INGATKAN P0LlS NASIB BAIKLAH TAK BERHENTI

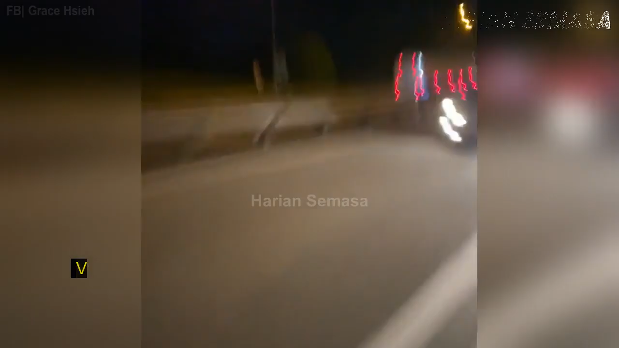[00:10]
VIRAL di media sosial, rakaman video memaparkan insiden sebuah kereta